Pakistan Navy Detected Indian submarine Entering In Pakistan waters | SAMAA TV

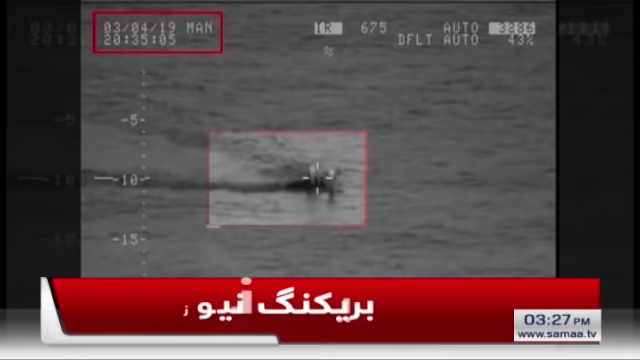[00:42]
حدود میں داخلے سے روک دیا بھارتی عبدوز کی اپنی موجودگی خفیہ رکھنے کی ہر
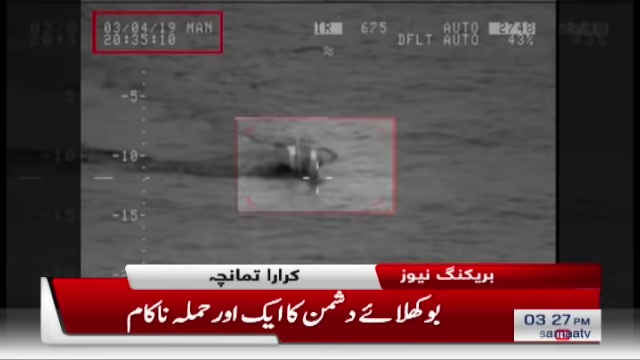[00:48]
کوشش کو ناکام بنایا بھارتی عبدوز چھپ چھپا کر پاکستانی
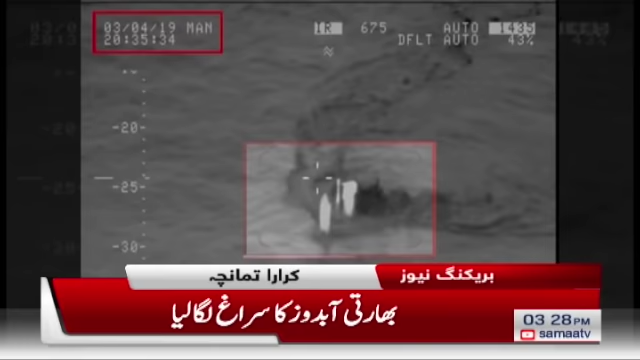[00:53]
سمندری حدود میں داخل ہونے کی کوشش کر رہی تھی مگر پاکستانی سمندروں کے
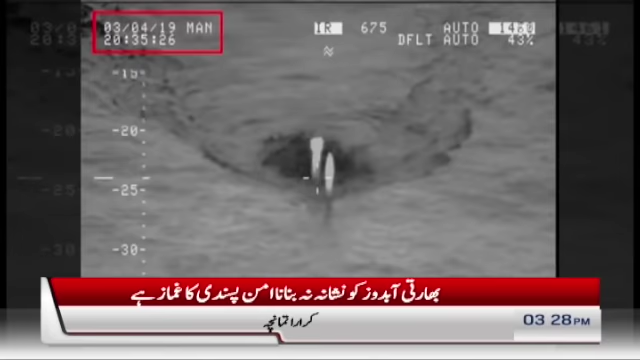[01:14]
پاک بہریہ نے بھارتی عبدوز کا سراغ لگایا ہے لیکن پاکستان
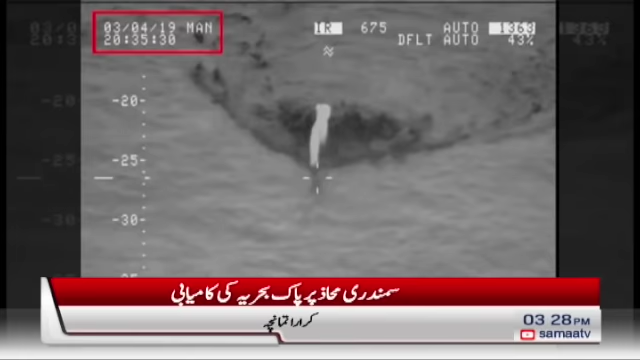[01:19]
کی عم پسندی دیکھئے آپ دوست پر ٹارگٹ سیٹ ہونے کے باوجود اسے نشانہ
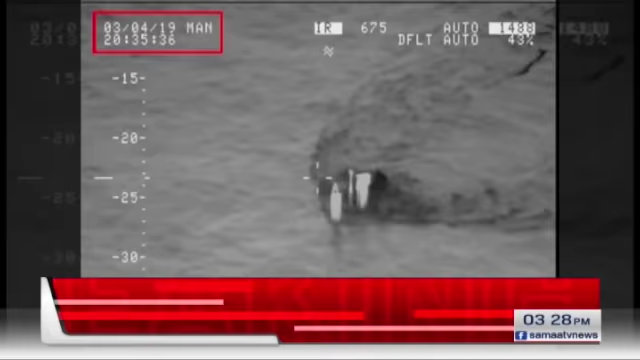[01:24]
نہیں بنایا ترجمان پاک بہریہ کا کہنا ہے بھارت اب بھی سبق سیکھ لے عم کی جانب راغب ہو ایسے اوچھے ہتکنڈوں سے باز رہے سعود بن مرتضی سما کراچی